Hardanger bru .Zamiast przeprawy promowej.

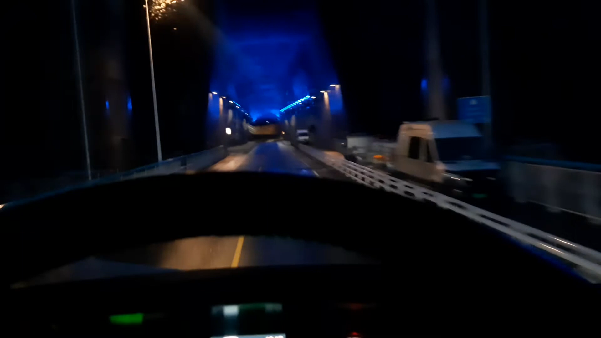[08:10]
7,7 kilometra tunel O kurcze No to też chyba zbudowany W związku z tym Mostem tego nie było Chyba wcześniej